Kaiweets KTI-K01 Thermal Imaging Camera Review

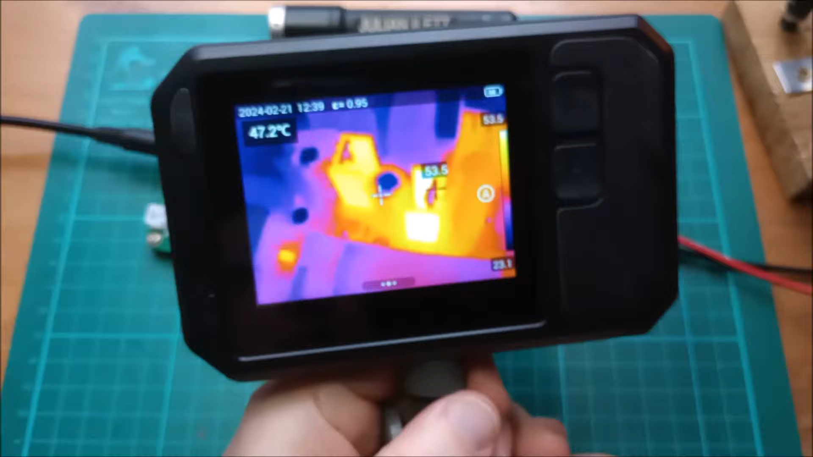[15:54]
On screen: spot 47.2°C
instamatic film camera i suppose large three and a half inch display 256
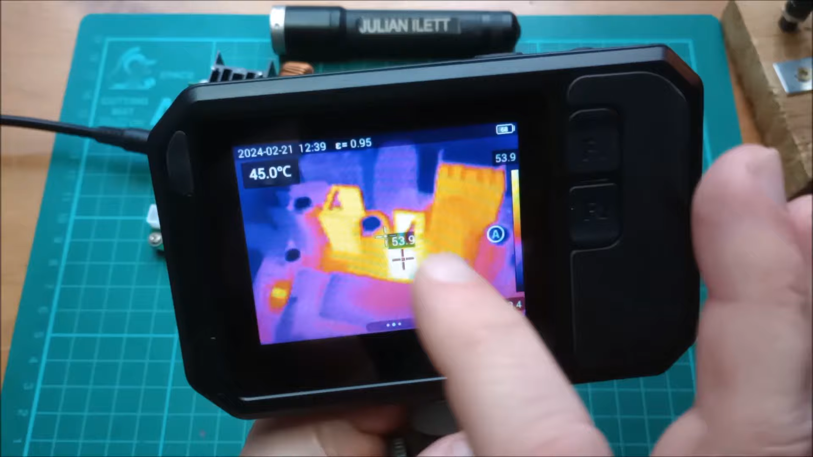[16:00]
by 192 thermal millimeter resolution 25 hertz update
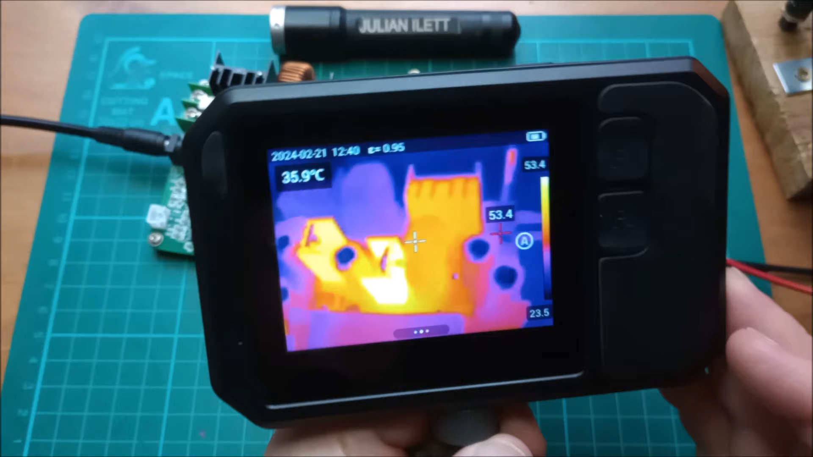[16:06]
On screen: spot 35.9°C
rate so it's nice and fast large capacity battery this one is 2100 milliamp
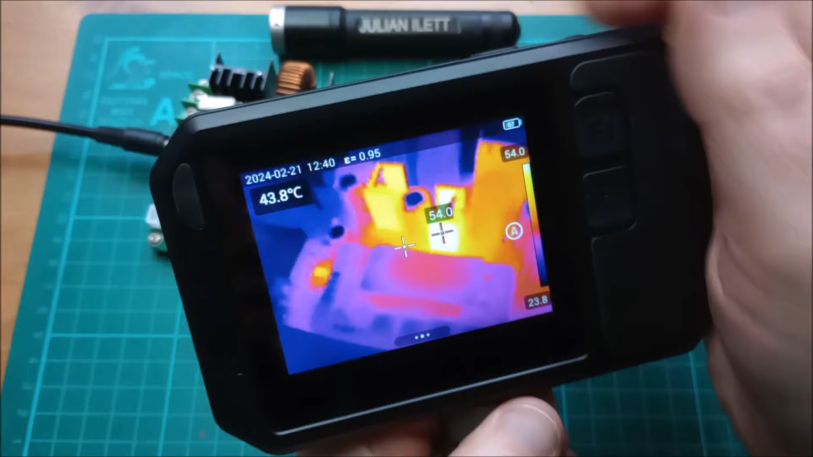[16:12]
On screen: spot 43.8°C
hours and you've also got this standby mode where you can switch it off and
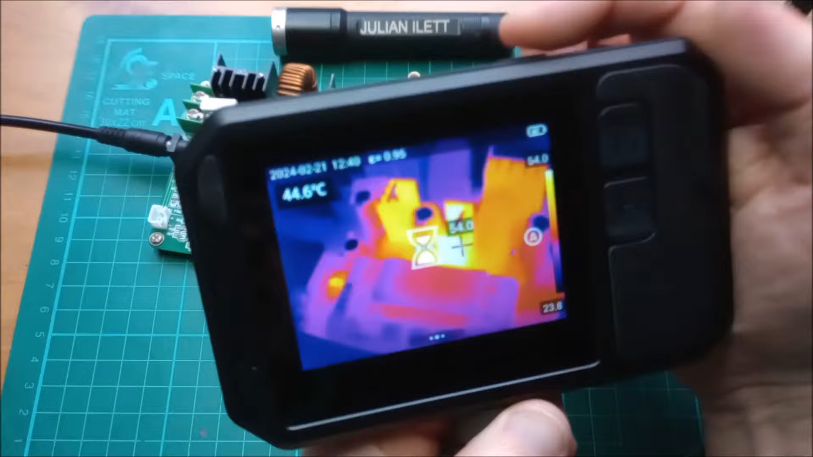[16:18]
On screen: spot 44.6°C
then bring it back into use within about one second which is very handy you've also got
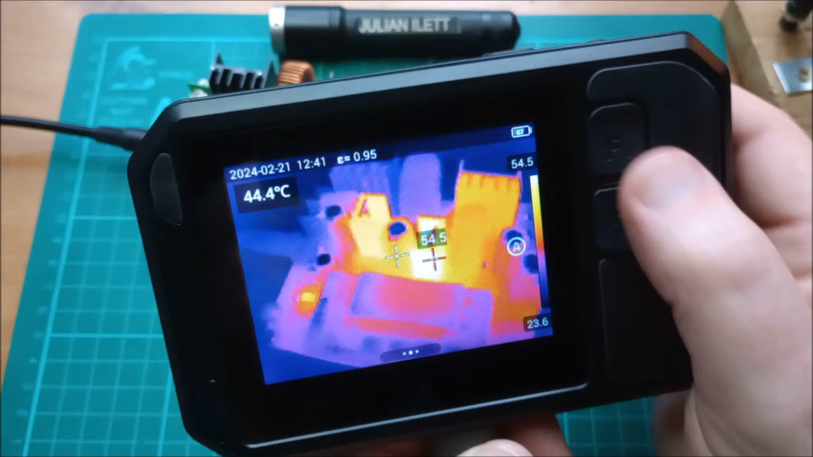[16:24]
On screen: spot 44.4°C
this laser rangefinder which if i click that you can see that my power supply is 0.1 meters away did you see the little red laser dot
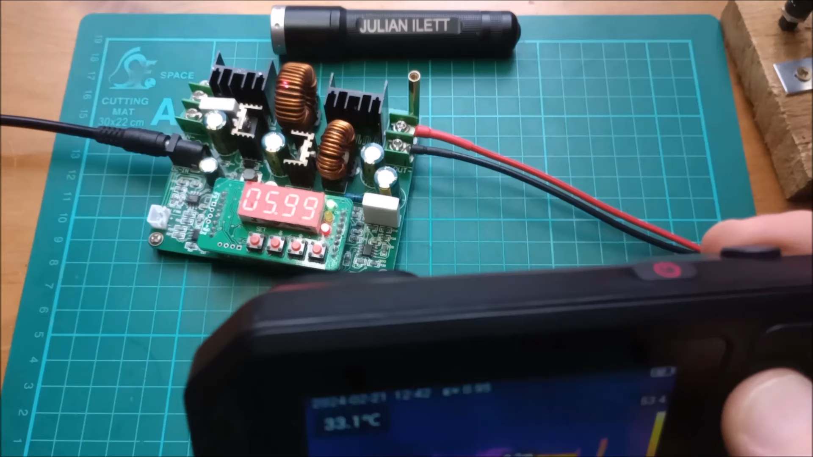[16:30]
there it is shining on that white resistor there the memory inside this camera will store in excess of 50 000 images
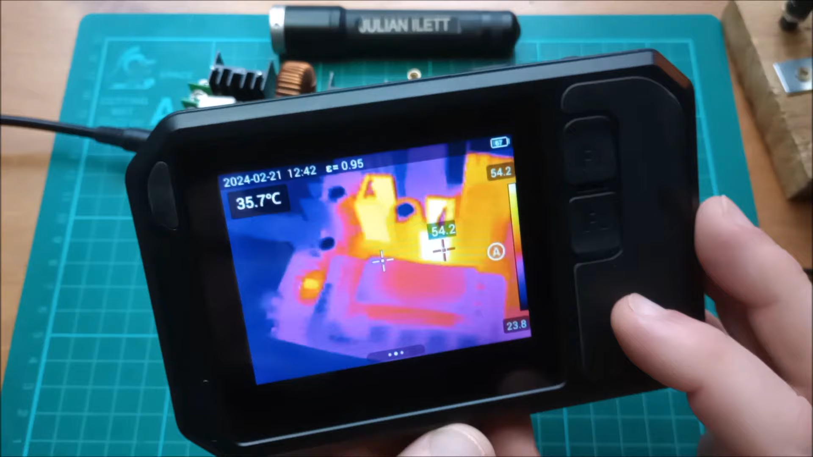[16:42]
On screen: spot 35.7°C
and the cloud service and the wi-fi options make it very easy to transfer your images to the windows software which you can download for free and install on your pc
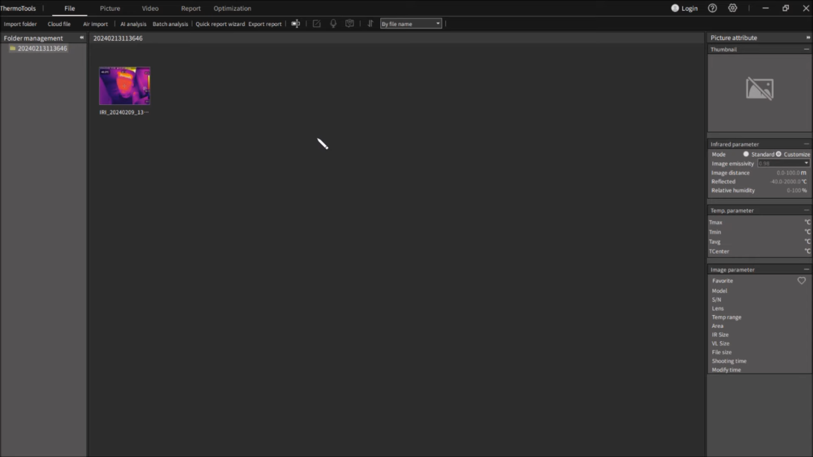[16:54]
so an extremely brief look at the pc analysis software here's a
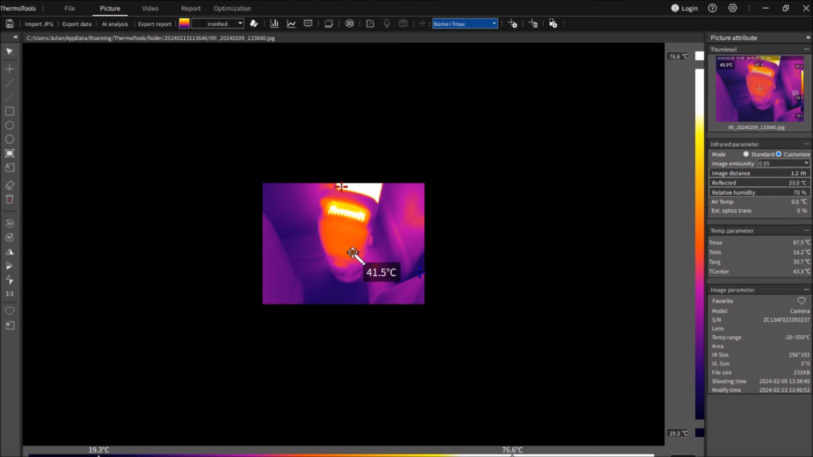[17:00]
On screen: scale top 76.6°C, scale bottom 19.3°C
file let's zoom in we've got lots of options for additional color palettes including the
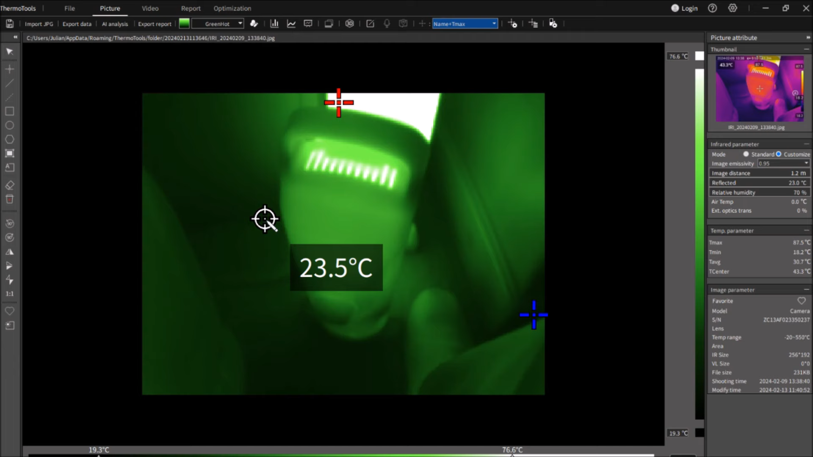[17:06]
On screen: scale top 76.6°C, scale bottom 19.3°C
rather nice green hot you can vary the minimum and maximum